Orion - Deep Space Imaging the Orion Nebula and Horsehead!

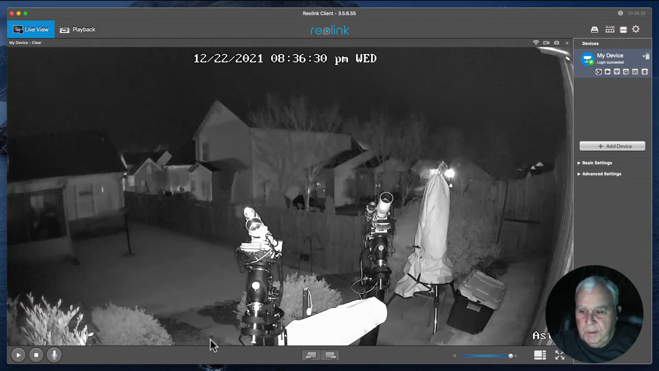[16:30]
And this first telescope, which you should see now, this first telescope is Astro One. This is Astro Two. Now, on this platform covered with a towel are two laptops. One laptop is called Astro One, and the other is called Astro Two. That will help me keep these two telescopes apart,